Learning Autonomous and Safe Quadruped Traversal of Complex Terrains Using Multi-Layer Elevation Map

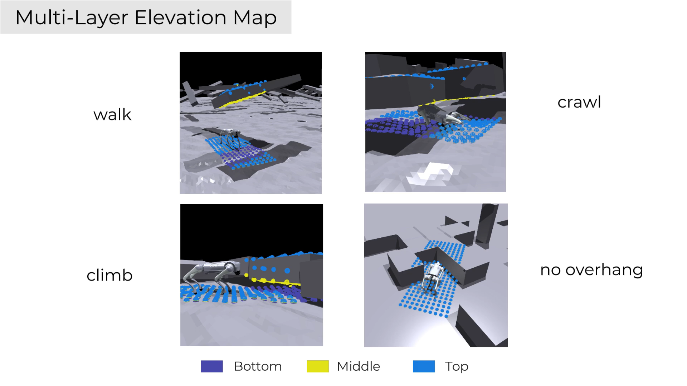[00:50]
Examples here show how the three-layer map enables robots to crawl beneath or climb over overhanging obstacles, while it reduces to a conventional elevation map when overhanging obstacles are absent.
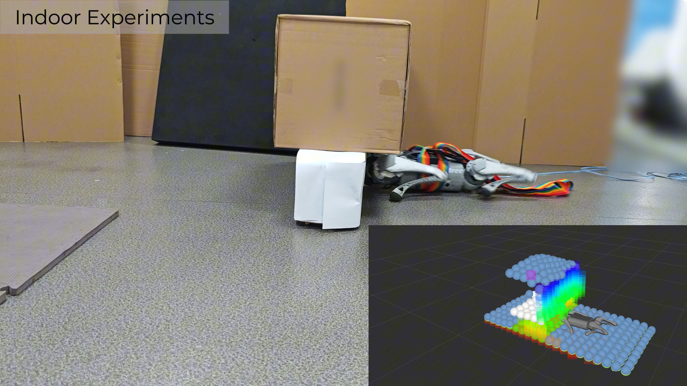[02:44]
Here, we demonstrate several real-world skill training scenarios, including crawling, climbing, and leaping.
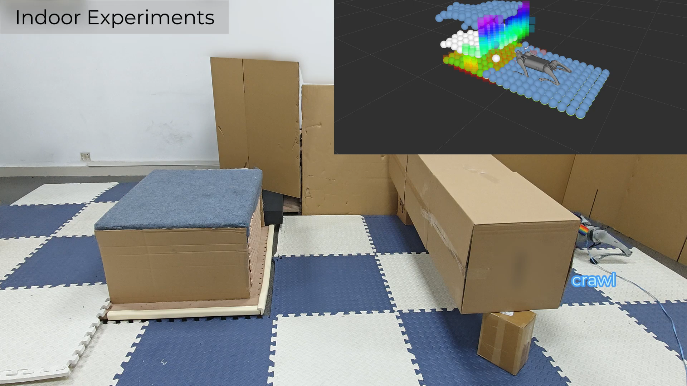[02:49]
The terrain compressor accurately predicts missing regions and reduces noise,
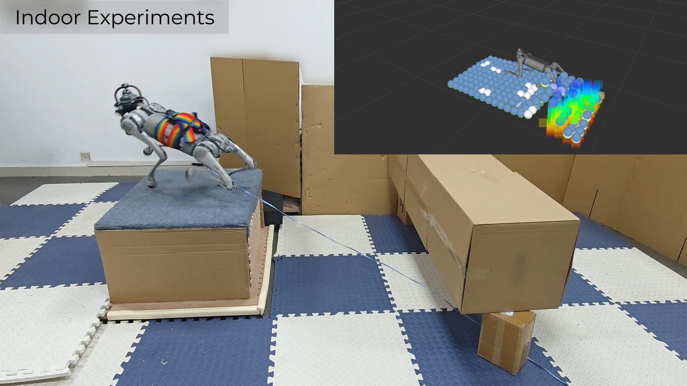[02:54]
while the policy successfully transfers from simulation to reality.
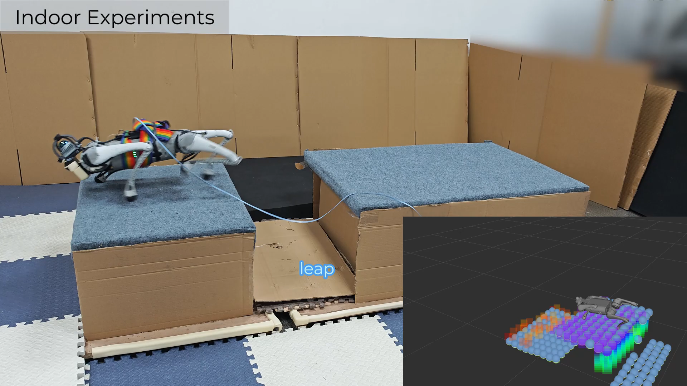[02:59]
Further, we evaluate the local navigation policy in a
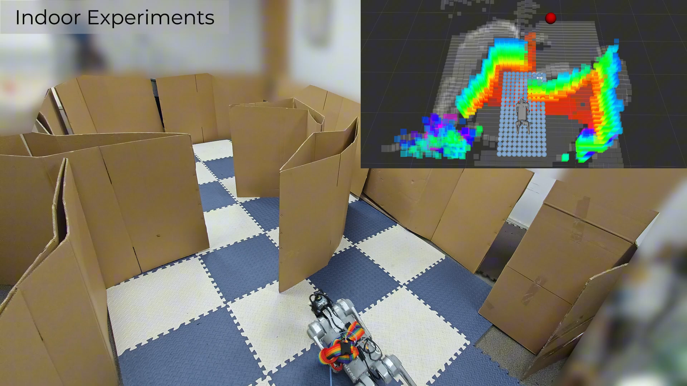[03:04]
multi-obstacle scenario where the robot continuously avoids obstacles to reach a goal.